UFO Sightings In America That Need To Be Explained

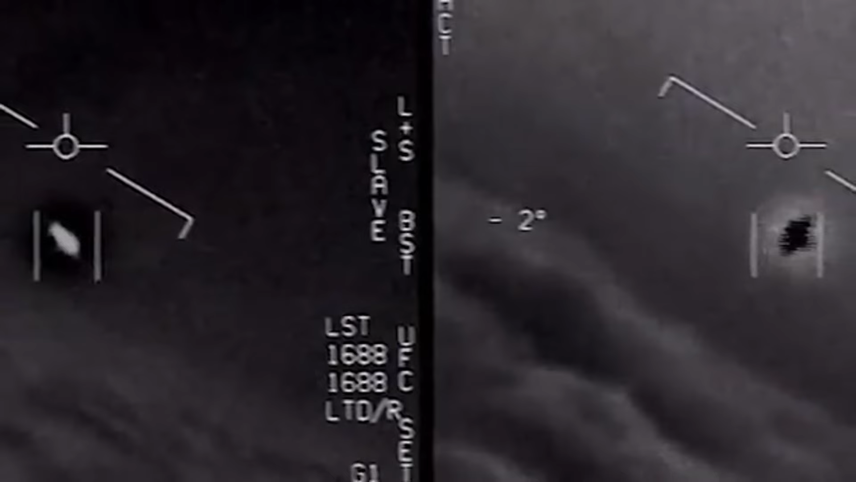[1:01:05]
There weren't a ton of details released about exactly what happened during this encounter, but using the Raytheon Advanced Targeting forward-looking infrared pod, they were able to capture an extremely fast-moving white oval that was around 45 feet long.
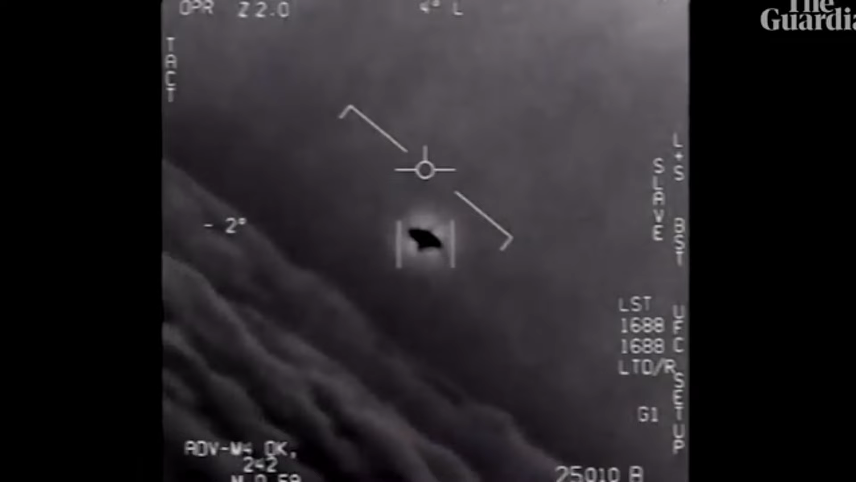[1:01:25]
and then they were shocked as the craft rotated on its axis and flew away. There was no explanation released with the footage because it truly is unbelievable and currently unexplainable.